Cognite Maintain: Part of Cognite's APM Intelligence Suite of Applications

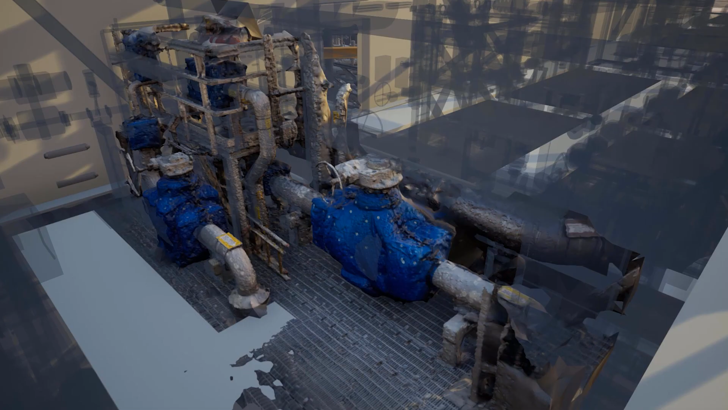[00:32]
and even photogrammetry renderings of the as-is asset to gain an accurate understanding of your industrial reality.